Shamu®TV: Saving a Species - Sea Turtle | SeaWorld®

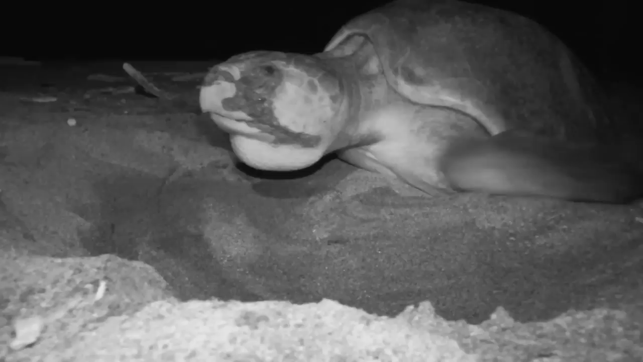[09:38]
For the most part, when sea turtles are laying their eggs in the beach, that's where the danger really starts.
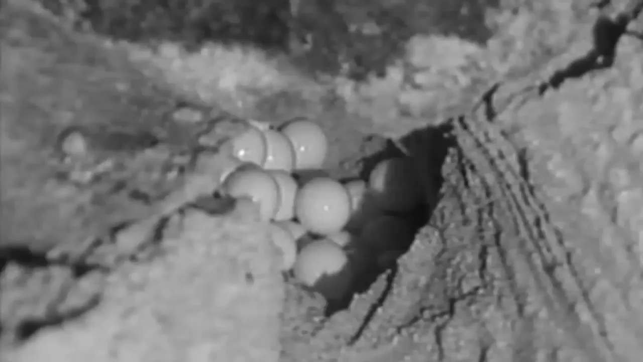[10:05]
And then it's going to carefully cover up the hole. Then the nest is left unprotected until the hatchlings emerge.